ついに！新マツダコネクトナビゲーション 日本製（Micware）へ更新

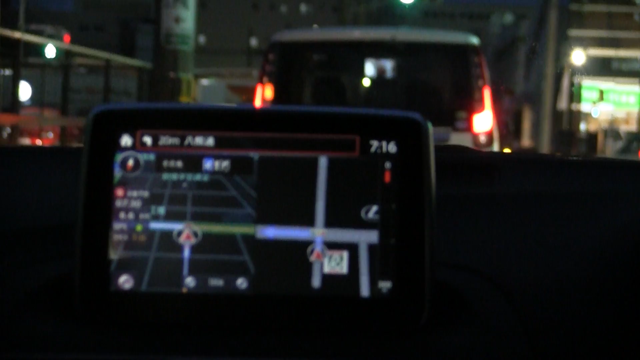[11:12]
はいえー今曲がる案内いかがでしょう
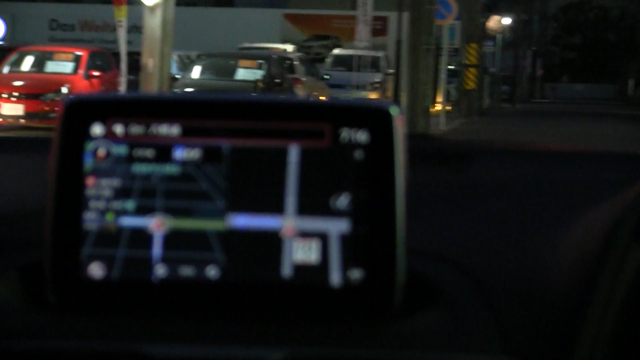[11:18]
かあーちょっとね青色見にくいかなはいこのねあのナビゲーションの色はですね変えること